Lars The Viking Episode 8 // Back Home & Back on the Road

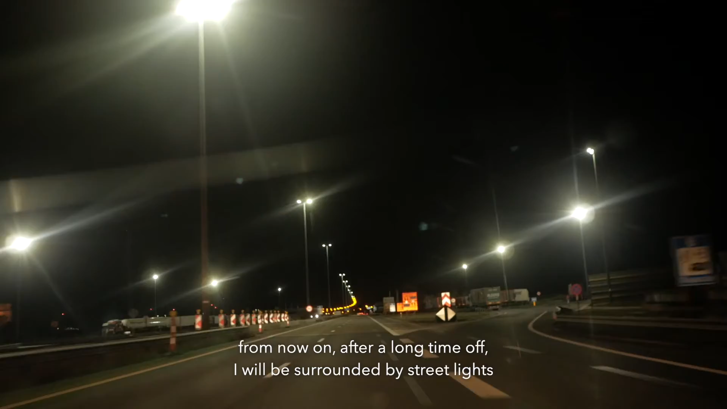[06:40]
Na lange tijd Gaan er weer straatlantaarns Om de vijf plotten zijn Of om de vijf meter
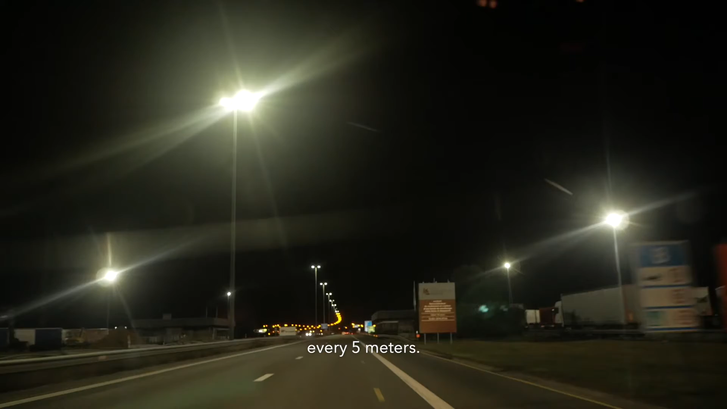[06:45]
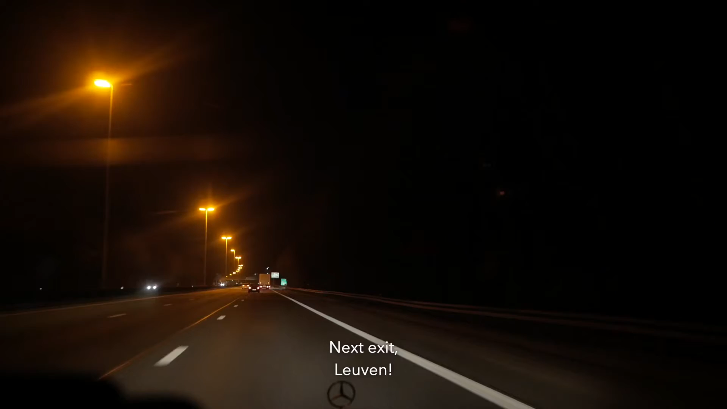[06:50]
Volgende afrit Leuven De Schotse Stijnenweg Heel vreemd om ineens hier te zijn Twee dagen geleden zat ik nog in Sittà di Castello
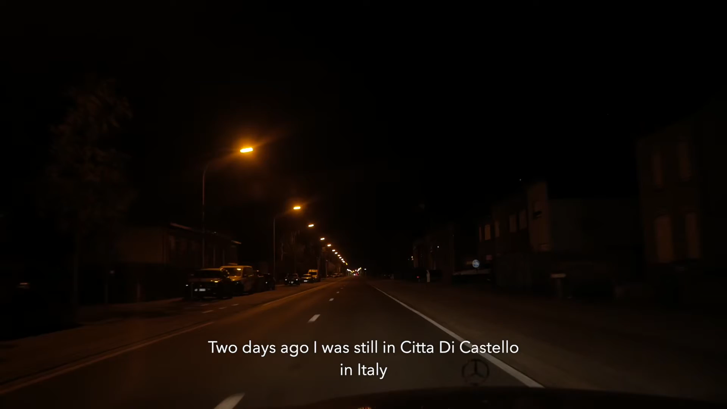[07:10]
In Italië En nu ben ik ineens in België Thuis zelfs gewoon Heel vreemd